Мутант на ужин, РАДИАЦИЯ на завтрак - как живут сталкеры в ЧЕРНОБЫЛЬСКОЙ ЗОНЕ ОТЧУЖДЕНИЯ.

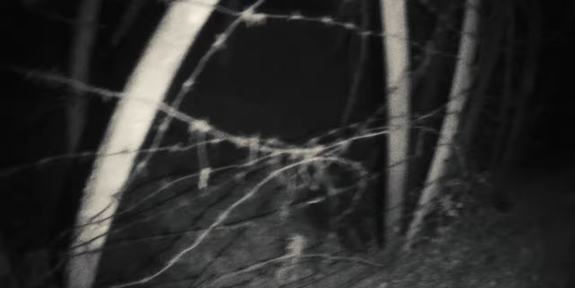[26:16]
Для кого-то может показаться мелочью, но тем не менее, по пути прямо вот на дороге куча паутины, куча пауков.
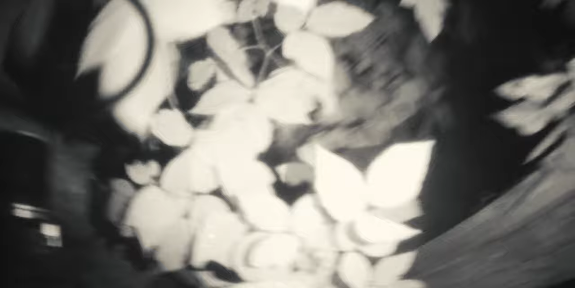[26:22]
Мы идем на красном свете. Паутину эту практически не видно.